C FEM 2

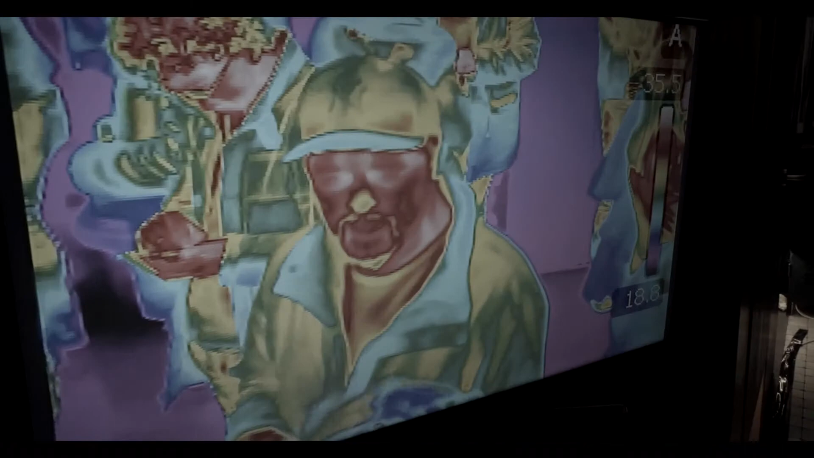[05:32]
y para que toda la gente que venga pues pueda ver realmente cómo se ve con esta, con estas cámaras termográficas.